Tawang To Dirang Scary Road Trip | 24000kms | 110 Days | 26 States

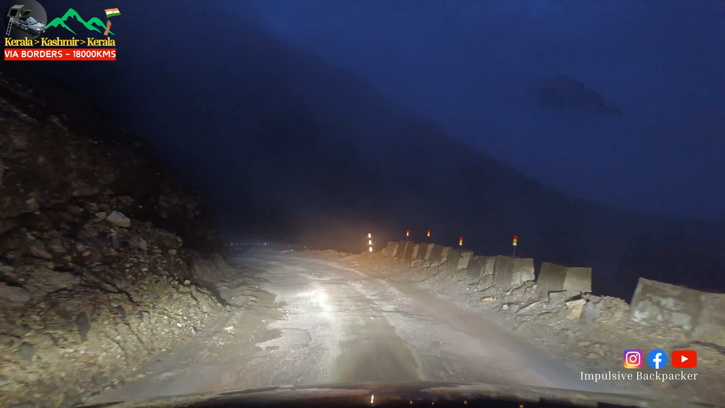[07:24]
देख रहे हो भाई क्रॉसिंग हो रही है, और इस क्रॉसिंग में कोई नहीं भरोसा,
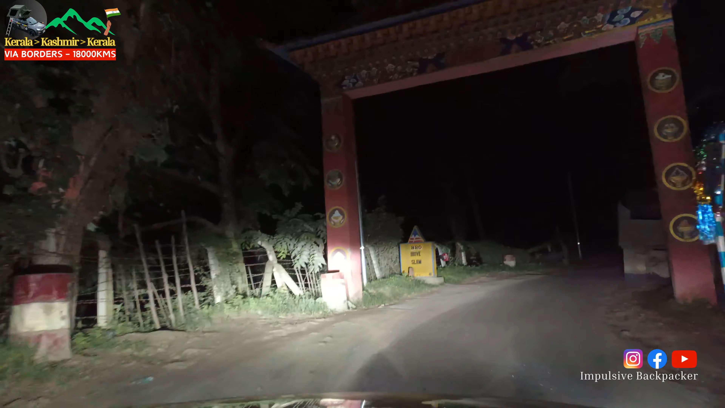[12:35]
6 किलोमीटर में दिरंग के होटल्स शुरू हो जाएंगे, तो अब ध्यान रखते हैं रोड पे, जो भी आएगा पहला वहीं से शुरू कर देंगे ढूंढना।
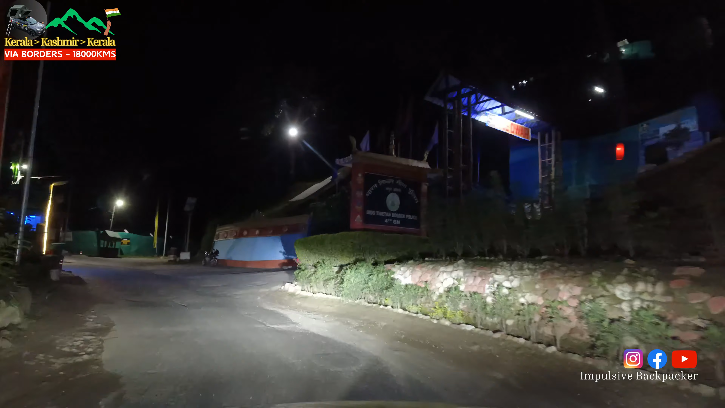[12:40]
ये किस चीज़ का बोर्ड आया? थैंक यू बोर्ड आ गया भाई।
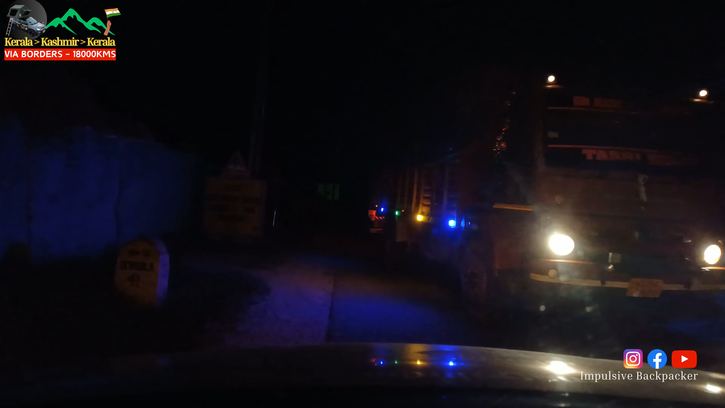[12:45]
ड्राइव स्लो, दिरंग के पास है इंडो तिब्बतन पुलिस फोर्स,
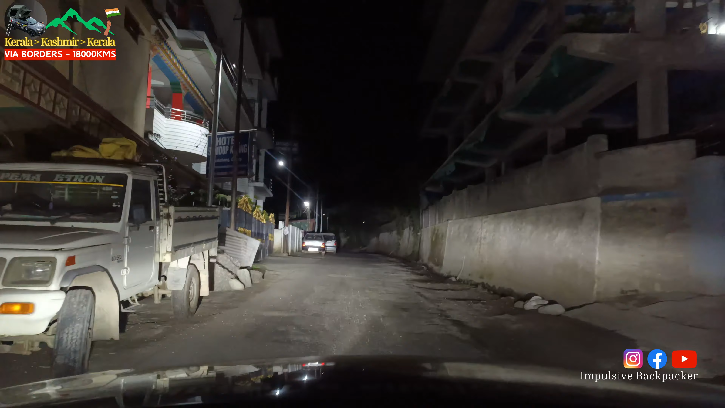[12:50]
बॉर्डर पुलिस फोर्स सॉरी।
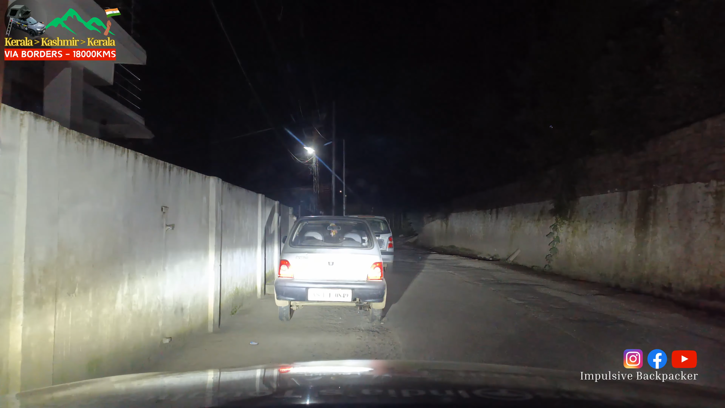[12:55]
जबरदस्त क्रॉसिंग्स है भाई इस बोर्ड पे, रोड बहुत ही नैरो है ना।